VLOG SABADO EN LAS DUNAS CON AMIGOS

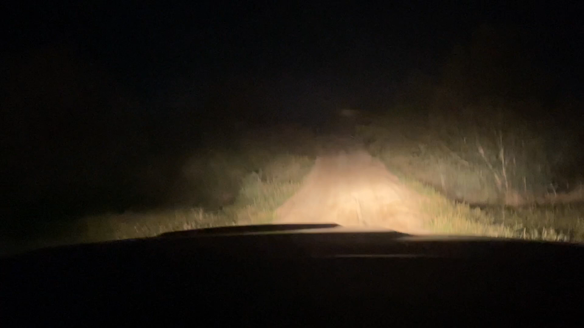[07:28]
Tercer intento para subir por ahí. Y ahorita van a escuchar el tacataca.